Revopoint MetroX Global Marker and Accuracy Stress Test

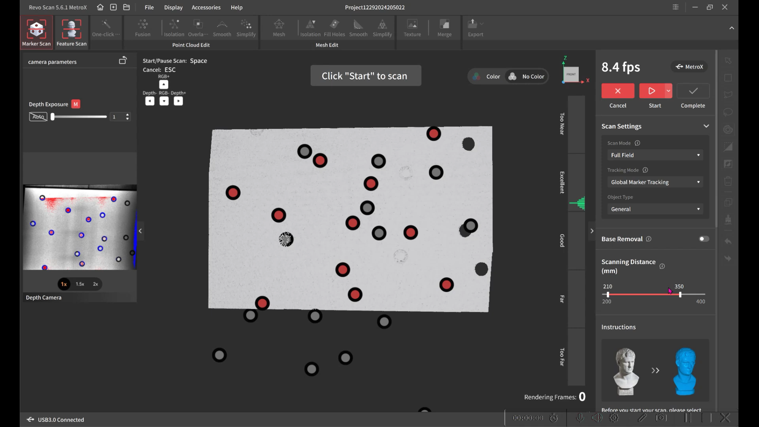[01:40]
Now in full field mode, we're going to move down and collect the actual scan data.
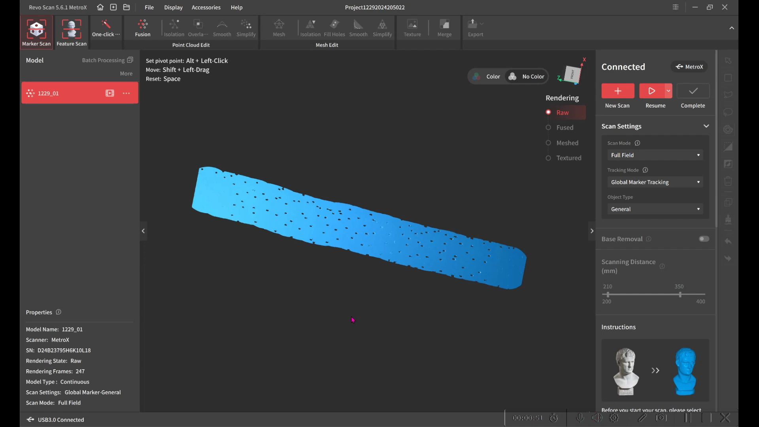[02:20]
And then we're going to mesh it.
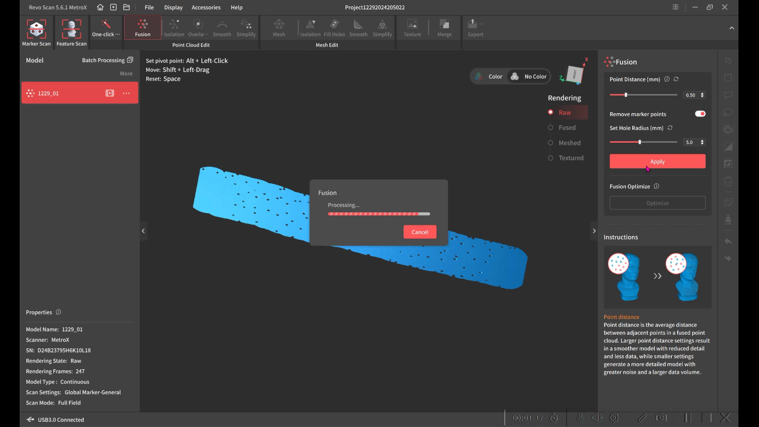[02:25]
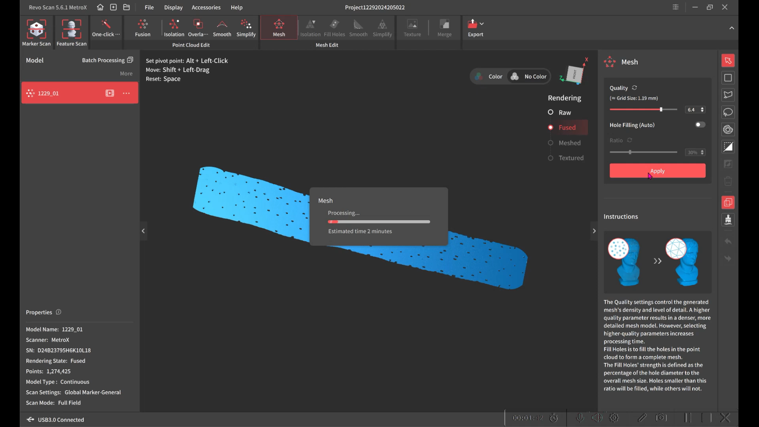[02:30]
And then finally, we're going to export the STL file.
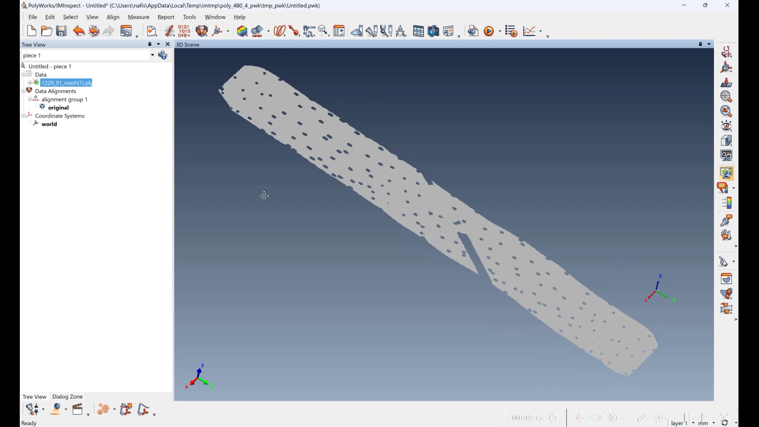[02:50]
So we have this nice long scan of data. And we're going to just create a plane out of the first little part of the scan.
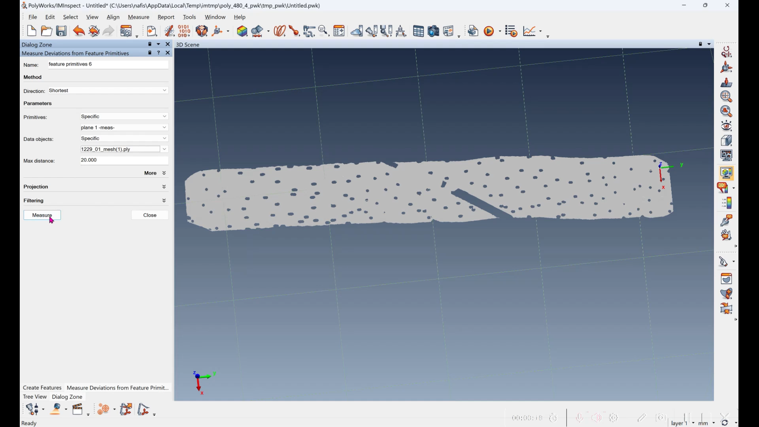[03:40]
And we'll measure. So the scan data is roughly 1600 millimeters from end to end.